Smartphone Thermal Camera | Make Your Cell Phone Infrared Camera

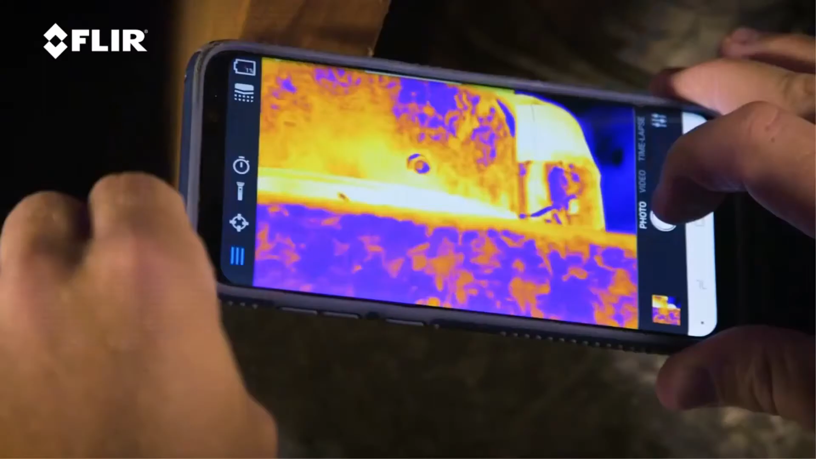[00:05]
I want to talk to you about one of my favorite tools, and that's the FLIR ONE PRO thermal imager.
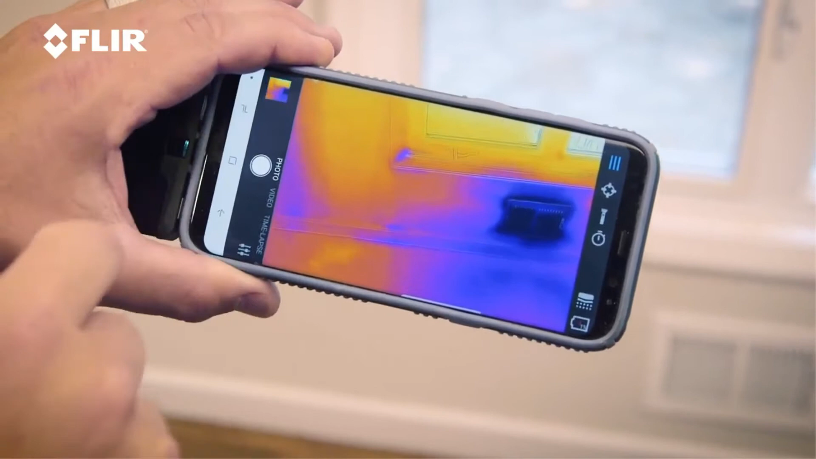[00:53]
and you can document everything that you're doing and have it on your phone.